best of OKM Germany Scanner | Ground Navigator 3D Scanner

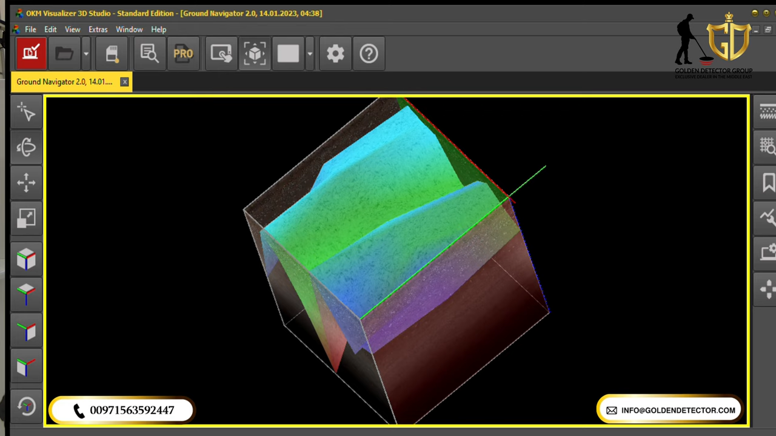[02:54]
And you will know or you can analyze what is the depth and what is the size of the target. And also, you will know if the target is positive.